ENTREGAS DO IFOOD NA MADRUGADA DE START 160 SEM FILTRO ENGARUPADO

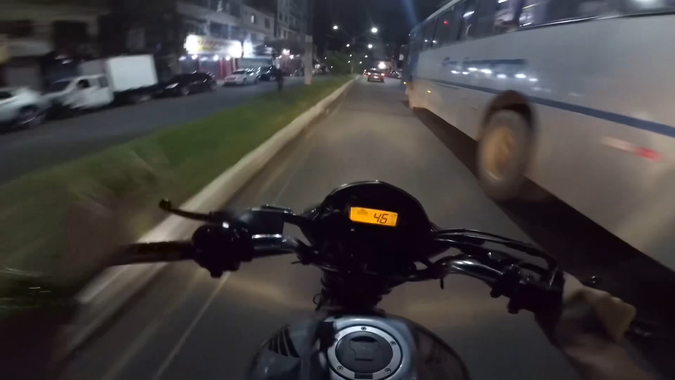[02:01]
O segredo é Deus. O segredo de toda a conquista, tá ligado? Bota Deus na frente, pai, muito trampo. Não adianta você colocar Deus na frente e não fazer nada pelo seu sonho. Tá ligado? O foco é ação e Deus. Não tem erro não. E aqui nós mete marcha, ó. Trânsitozão daquele jeitão.
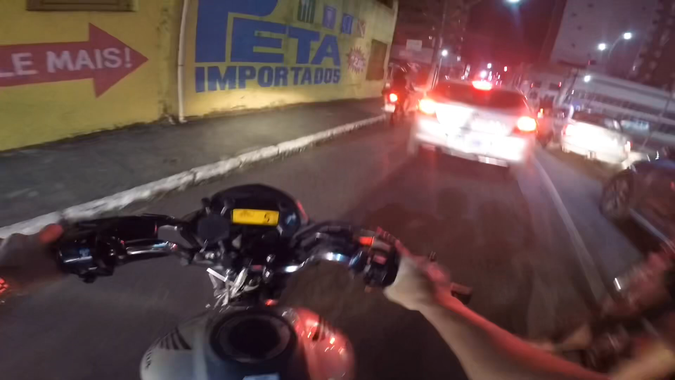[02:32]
Rapaziada, a embreagem do homem tá em uma altura imensa.
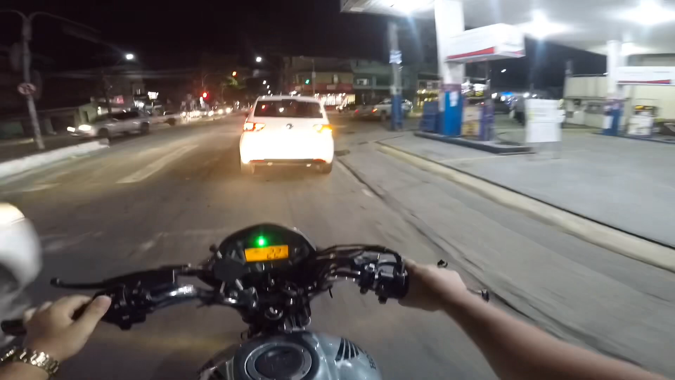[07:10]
Os caras aqui não sabem andar no trânsito não, rapaziada. Se esses caras aqui vão pra SP, eles passam mal. Ei, larororo, tirilalala, maquinadanda, tchu, tchu, tchu, tchu. Tá ligado, né? Toda vez que passa aqui é isso.
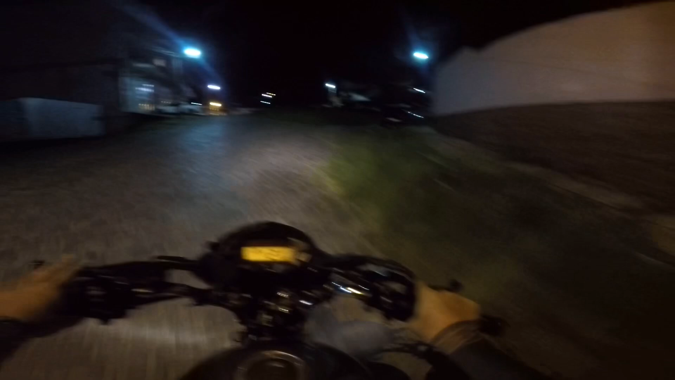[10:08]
A 66 eu nunca vi não. Se fosse. Se fosse 264. 66 cada roda. Eu acho que não é nessa roda. Bora ver aí. Tá aqui, né? Casa Rosa. Quer... Aí é 200 e pouco que eu faço entrega na casa. É essa daqui, né? É. Acho que é 264 aí, né?
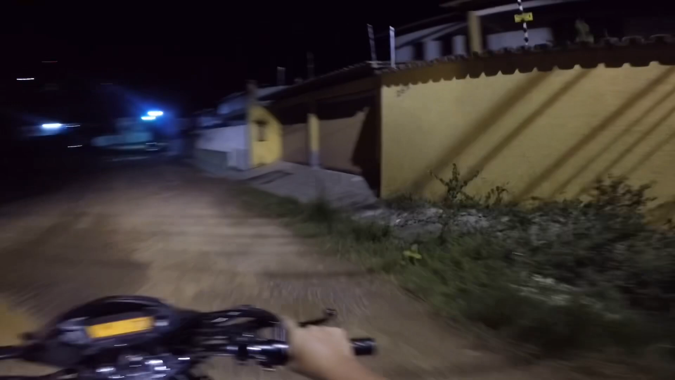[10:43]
245, é, não deve ser aqui não, né?